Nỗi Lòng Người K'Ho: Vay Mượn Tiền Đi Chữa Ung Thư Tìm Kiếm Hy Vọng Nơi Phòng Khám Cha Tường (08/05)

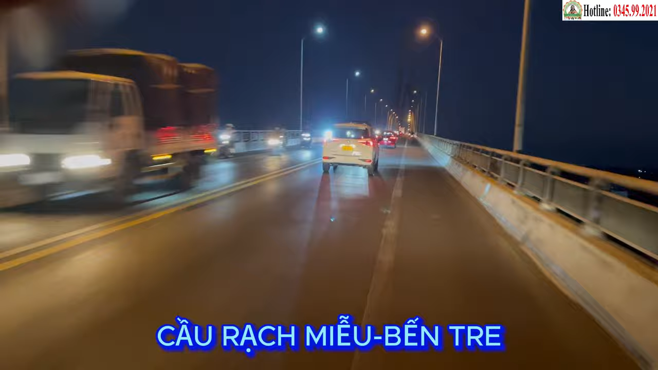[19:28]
địa phận giáp ranh của tỉnh Tiền Giang và Bến Tre